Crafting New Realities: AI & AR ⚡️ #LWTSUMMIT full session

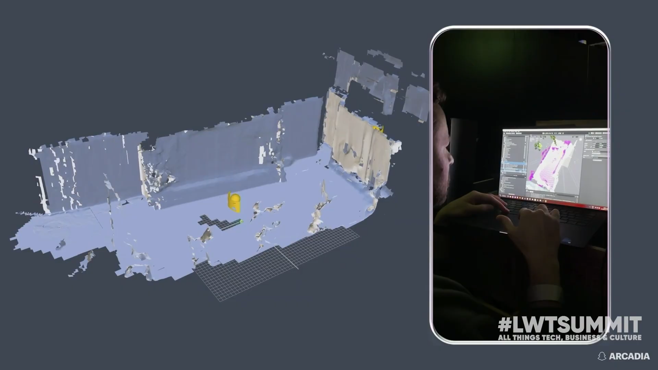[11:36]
animations, and code based on an approximation of the space.
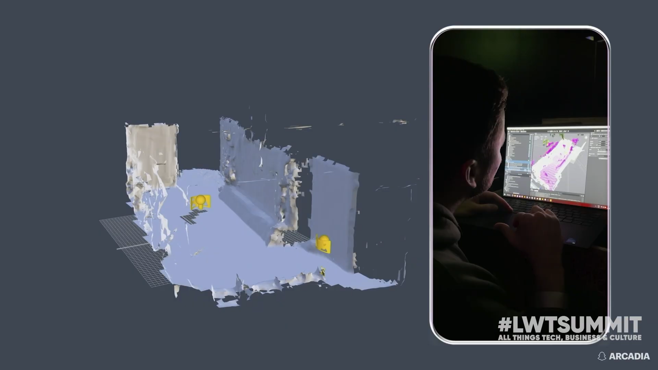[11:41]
And then the moment the space was constructed in each city, we swooped in and captured those 3D digital mesh scans.
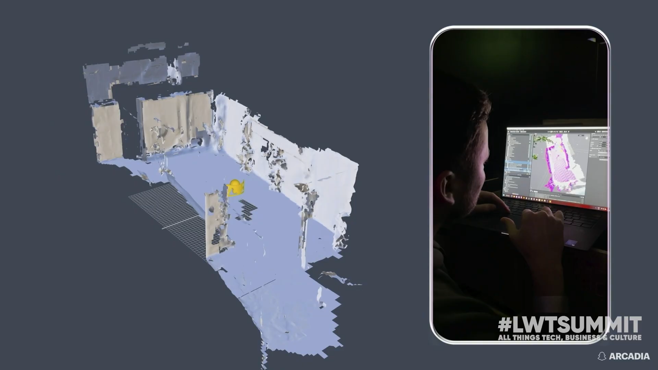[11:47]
So, we could then reorient all of the AR elements more precisely.